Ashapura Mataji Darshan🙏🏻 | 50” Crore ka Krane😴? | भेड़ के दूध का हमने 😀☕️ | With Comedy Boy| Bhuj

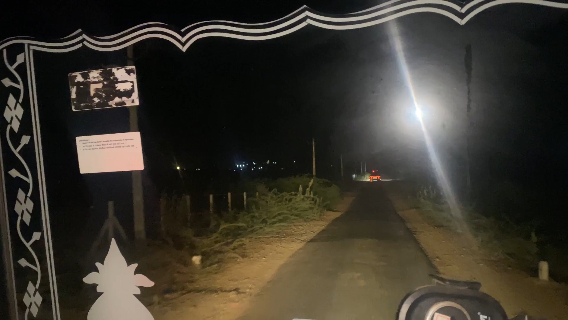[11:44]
और आगे राजेश भाई चल रहे हैं, मैं पीछे चल रहा हूँ, ये सामने लाइट दिख रही हो माता ने, माता का मठ है, तो जय आसम सबको।
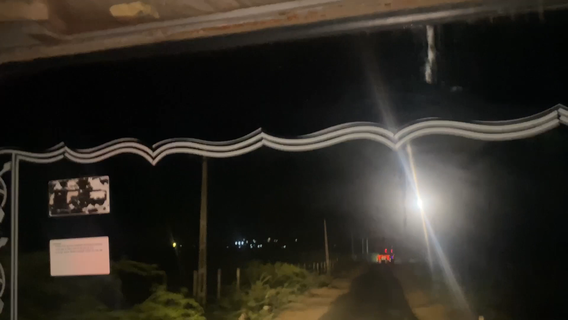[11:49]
और अभी निकलते हैं
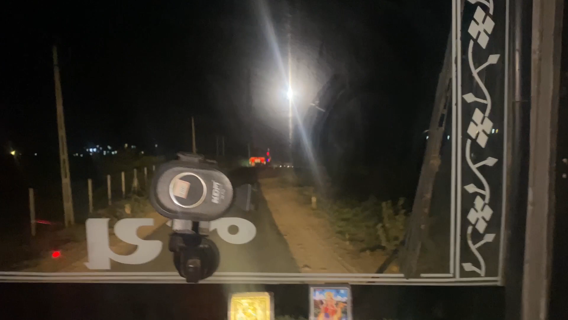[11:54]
तो आप हमारे साथ एंड तक पूरा बने रहेगा। अभी राजेश भाई ब्रेक मार रहे हैं तो मेरे को भी आराम से चलाना पड़ेगा, क्योंकि टेलर के ब्रेक बहुत कम लगते हैं,
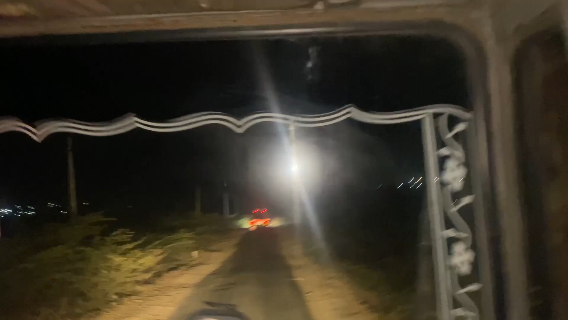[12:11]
इसलिए सेफ्टी पहले बहुत डाला ने। अभी इधर के माता ने मठ गांव है उसमें ऊपर निकलेगा
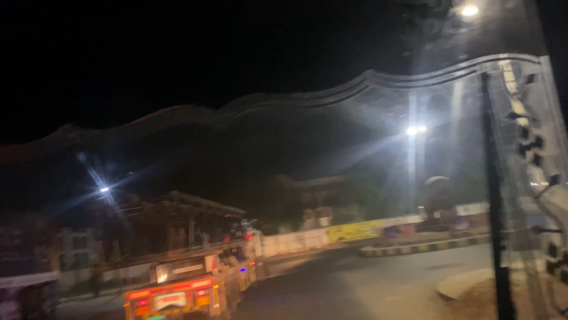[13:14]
भुज बाईपास से हम अभी टर्न ले रहे हैं।
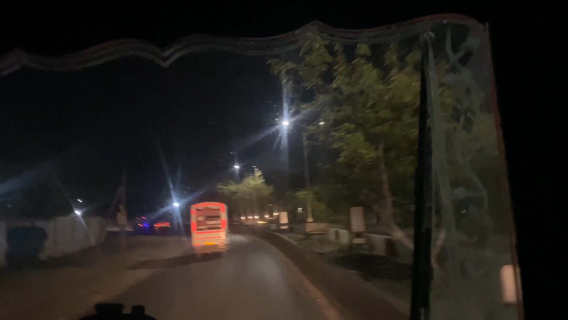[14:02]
अभी चलते जा रहे हैं, राजेश भाई आगे और मैं पीछे चल रहा हूँ।
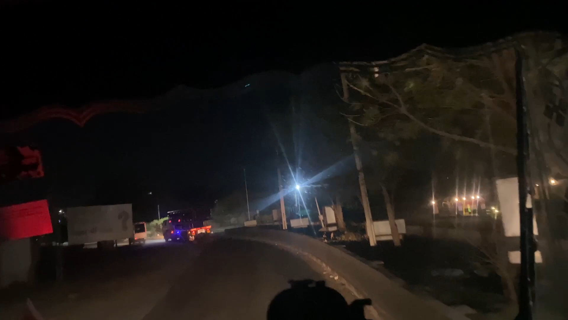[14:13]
बाकी
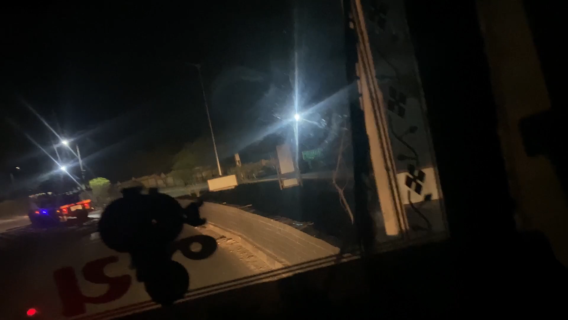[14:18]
अभी कोई कोई आदमी जगह है कटर के लिए,
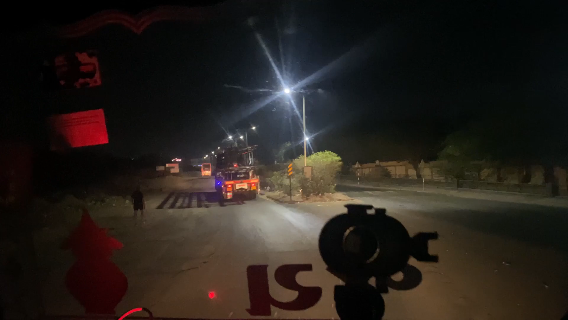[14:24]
सब तो नहीं जाके। और अभी हम पहुंचे आरटीओ ऑफिस के पास में, और बस जब खतरनाक है तो अपनी गाड़ी को थोड़ा तकलीफ होता है, क्योंकि अभी वजन पूरा भरा हुआ है 32 टन, इसके चक्कर में थोड़ा दिक्कत ज़्यादा हो रहा है, क्योंकि भुज में चढ़ाई भी ज़्यादा है।
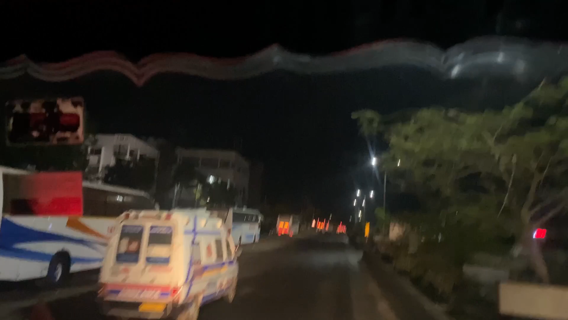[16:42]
आप देख सकते हो चढ़ाई यार बहुत खतरनाक है, गाड़ी को बहुत तकलीफ होता है।